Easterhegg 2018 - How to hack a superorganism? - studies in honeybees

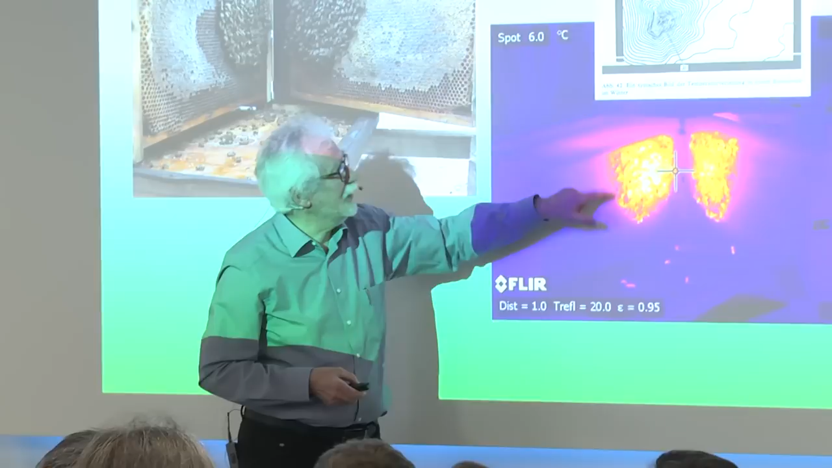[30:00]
On screen: spot 6.0°C
sehen wir etwa das Bild wie hier so in der Schema-Zeichnung, in der Mitte warm und nach außen immer kühler.
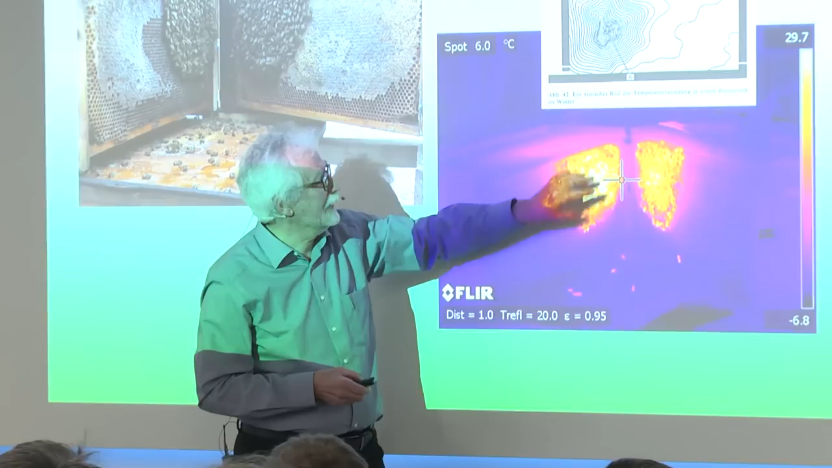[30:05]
On screen: spot 6.0°C
Nur das ist der Effekt der Messung.
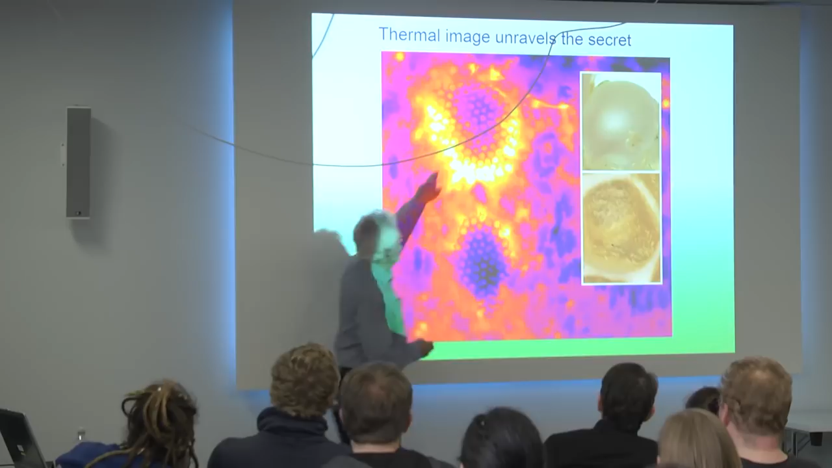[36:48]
Das hier ist auch wieder so der Wabenrand. in der Mitte sind die Zellen fertig und hier werden sie gebaut. Und Sie kennen jetzt diese Art der Falschfarben Darstellung schon aus vorherigen Bildern. Was hier passiert ist Folgendes.
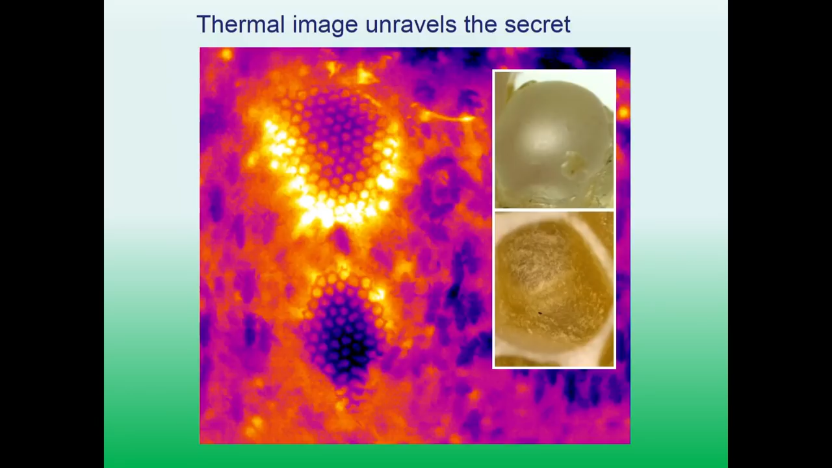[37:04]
Die Bienen beginnen die Zellen rund anzulegen, wenn man hier so sehen kann. Ja, das hier ist ein Einblick. Auch der Boden ist rund.